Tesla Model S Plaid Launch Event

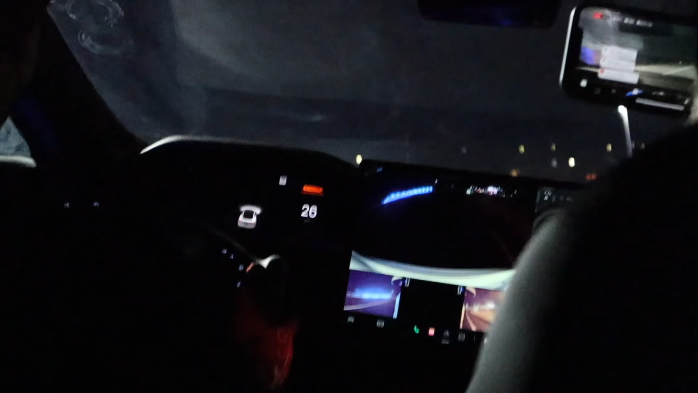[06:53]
I was not able to prove or get anybody to confirm that the screen in the front of the car does tilt. None of the Tesla associates at the event said that it did and I could not make it do it while I was in it either.
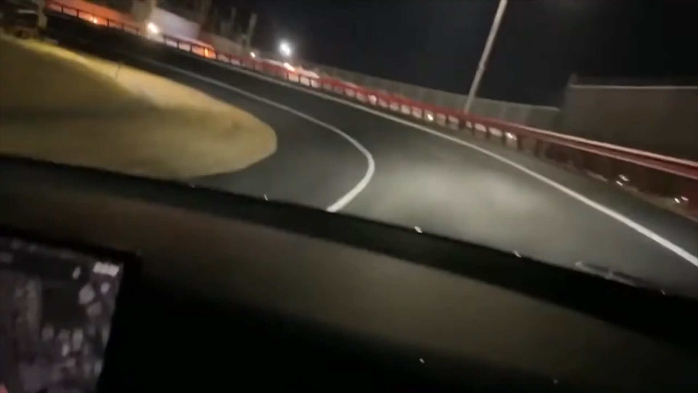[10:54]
accelerate again into the turn and I swear it felt like oh my god this car is going to let loose and we are going to spin off this track but it just held on tight and did incredible. I'm not surprised to see that the Model S plaid is setting records at tracks across the world. Now we got really lucky we got to take a second ride in the Model S plaid.
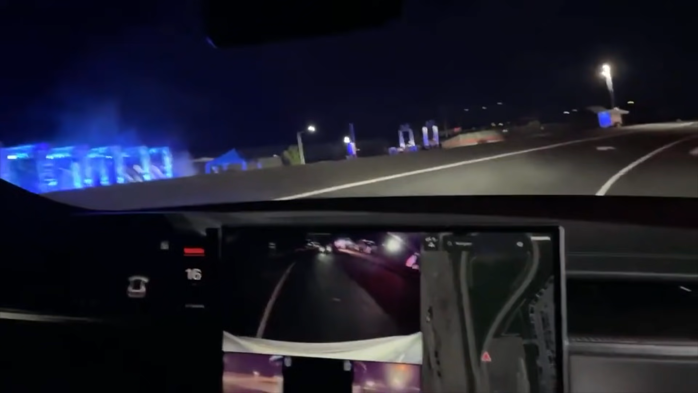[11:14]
Now this time I did take the opportunity to take a look at the charge of the car. I asked the driver how many laps he'd done and I believe he said 30 or 32 laps he's already done the battery was still at 67 percent and that's kind of what's incredible about this updated chemistry as well as these new motors.
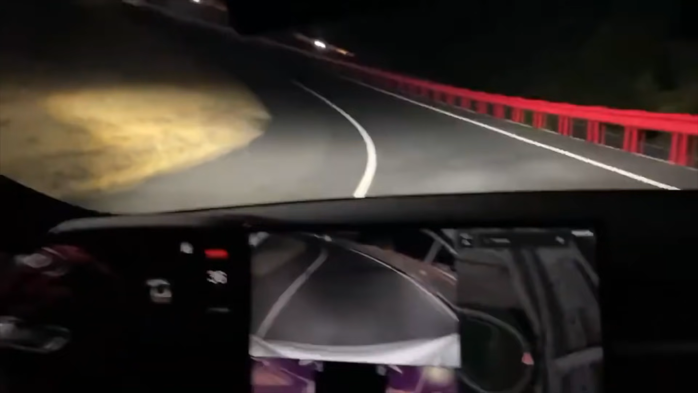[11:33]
This car is not losing its ability to maintain that power as it continues to do run after run after
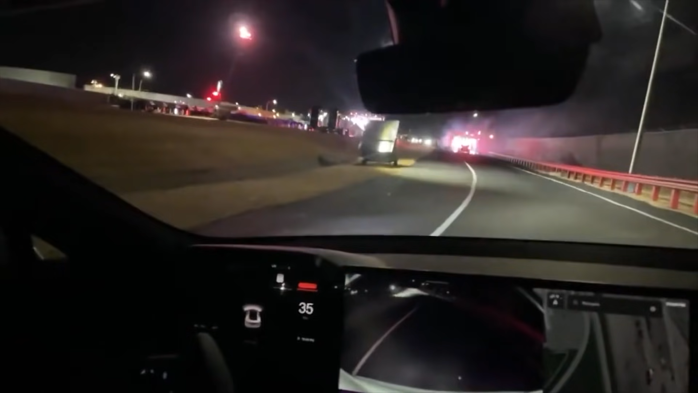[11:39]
run and it's because the cooling system on this has been upgraded and it's much larger than the normal model or previous models. That's why they're able to maintain all this acceleration all the way through and do it again and again and again and again. This is a true trap car.